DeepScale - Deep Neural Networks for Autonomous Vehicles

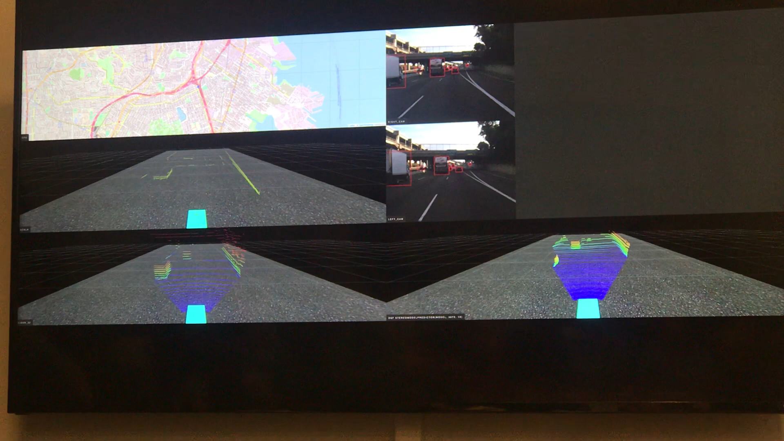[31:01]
two particularly for creating point clouds from camera we have a patent pending on so that's exactly the data set and the model you why you you guys will public somewhere or just